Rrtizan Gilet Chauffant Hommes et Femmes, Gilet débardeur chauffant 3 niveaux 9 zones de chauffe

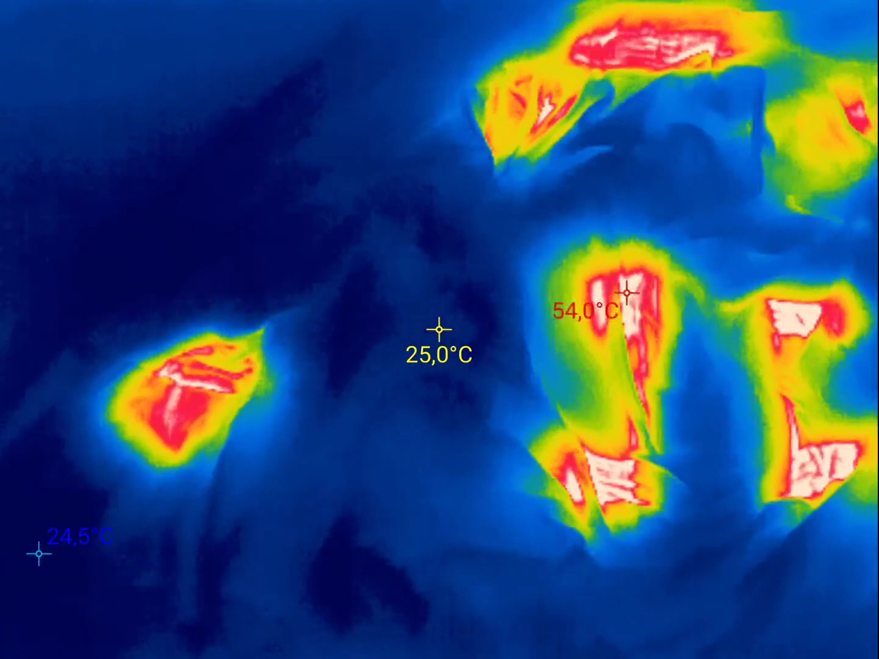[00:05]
On screen: spot 25.0°C, max 54.0°C, min 24.5°C
là je l'ai ouvert on voit la face intérieure avec complètement écarté
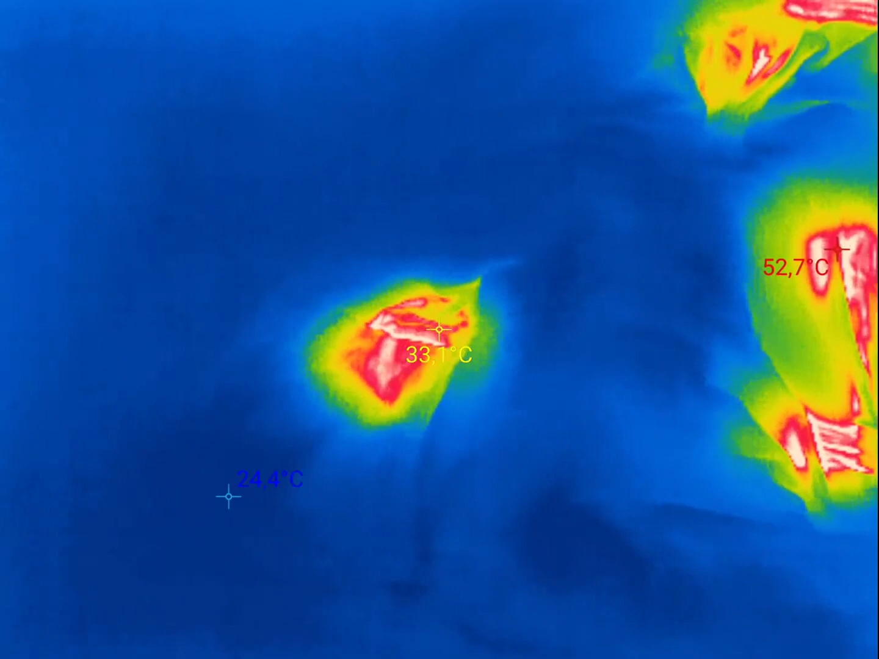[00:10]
On screen: spot 33.1°C, max 52.7°C, min 24.4°C
en fait là ce sont c'est au niveau des poches là vous avez
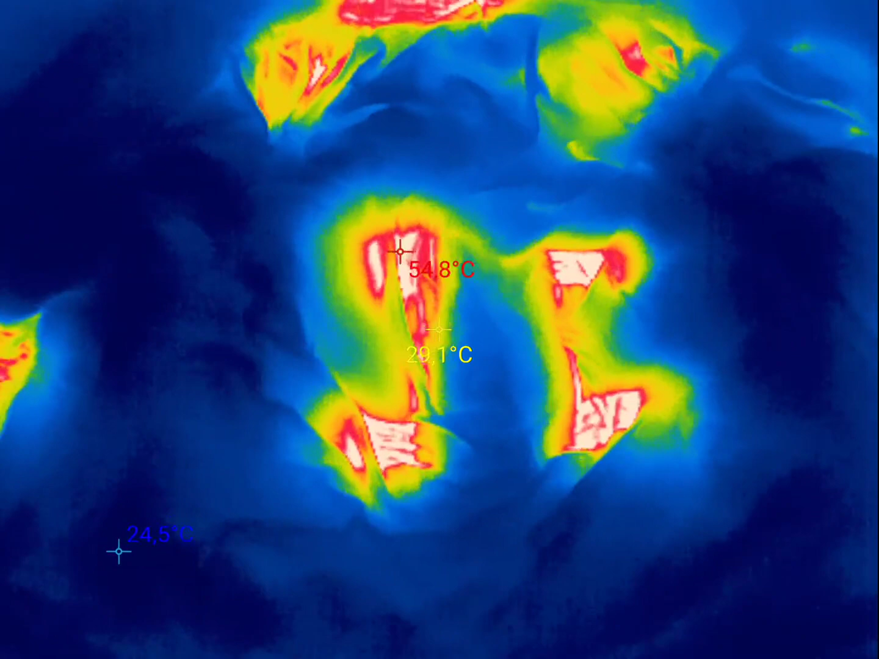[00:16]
ici au centre les quatre plaques centrales voyez qu'on dépasse les 55 degrés sur les
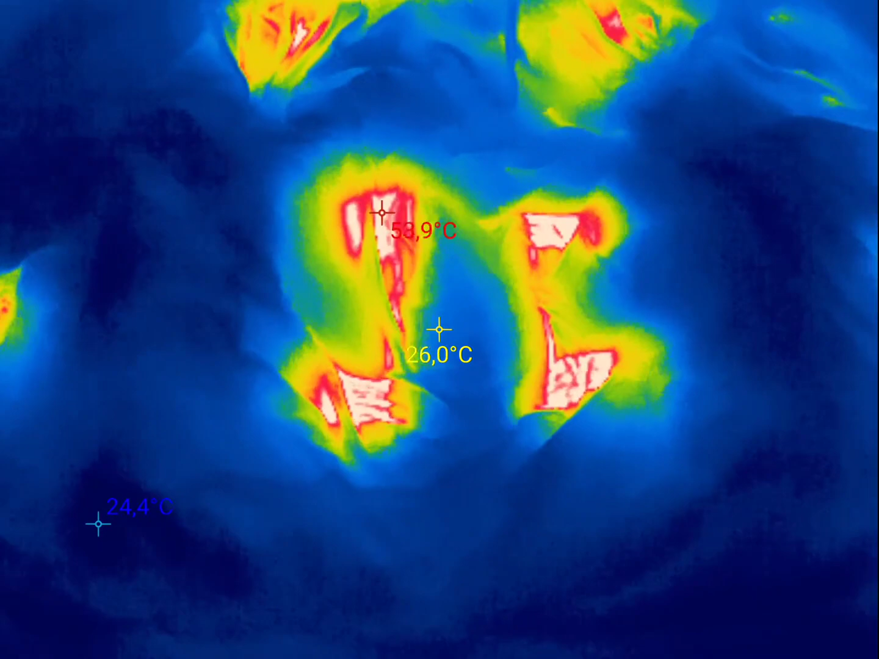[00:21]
On screen: spot 26.0°C
quatre plaques qui sont en fait au niveau du dos vous avez l'autre plaque avant qui est là à
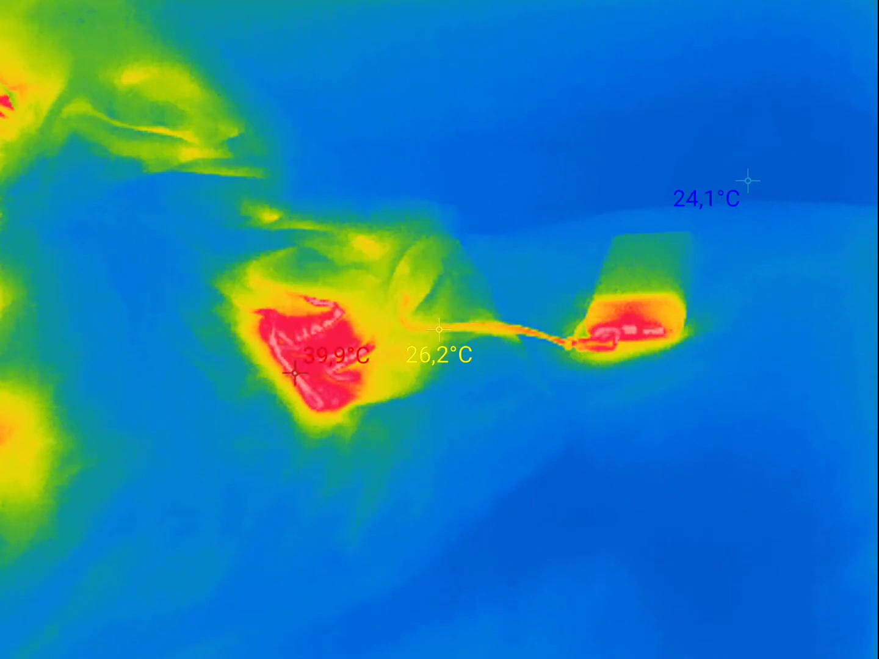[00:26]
On screen: max 39.9°C
l'extrémité droite là vous avez la batterie voyez 30 degrés donc elle au niveau du connecteur ça reste une
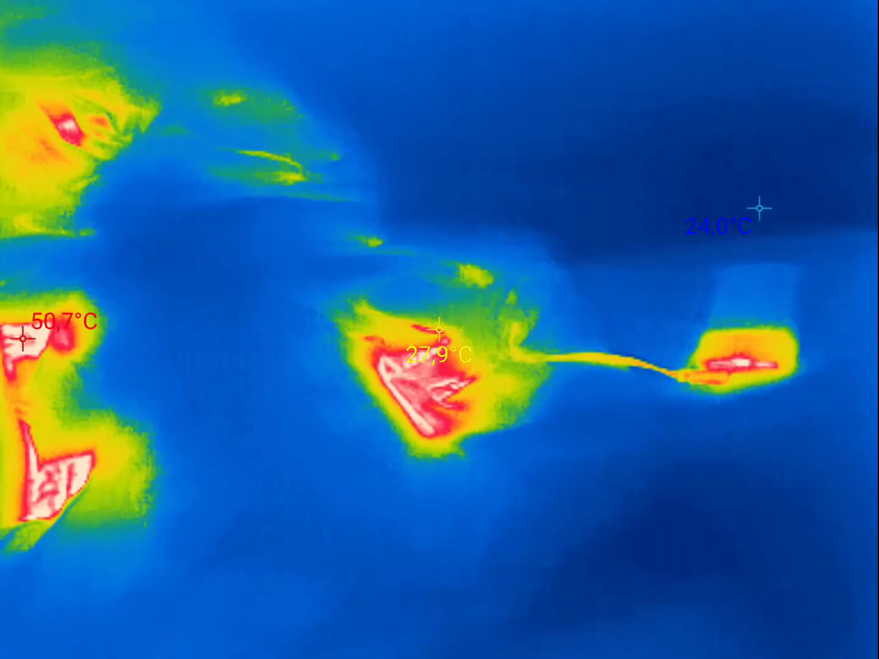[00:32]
température raisonnable ne chauffe pas énormément les plaques au niveau des épaules on est à 30 degrés 35 degrés et au niveau du coup on
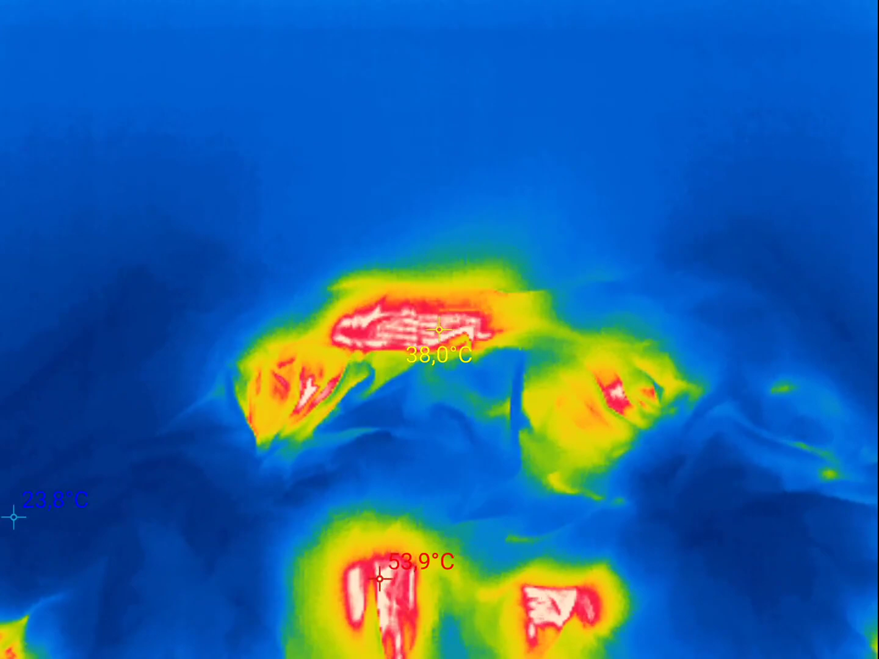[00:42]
On screen: spot 38.0°C, max 53.9°C, min 23.8°C
monte à 38 donc ça dégage une chaleur très confortable au niveau plus élevé je vais rebasculer pour vous montrer un peu ce que ça donne en